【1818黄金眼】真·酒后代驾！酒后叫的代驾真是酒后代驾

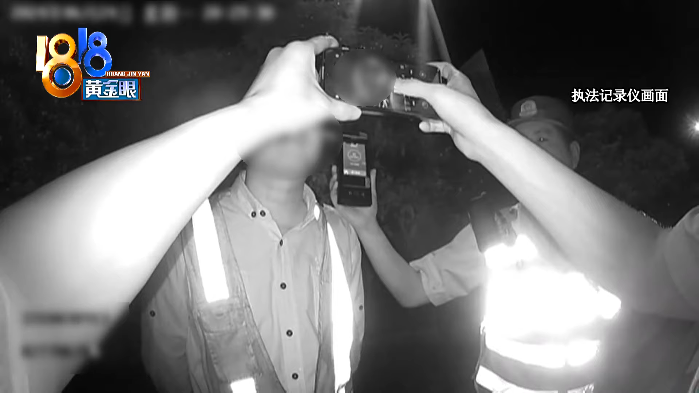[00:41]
驾驶员侯某的呼气式酒精检测结果为每百毫升21毫克，确认酒后驾驶。
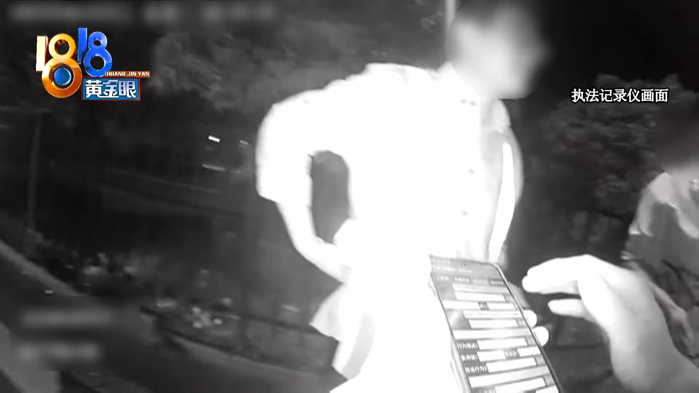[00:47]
据他自己说，当天凌晨1点左右喝了6瓶啤酒。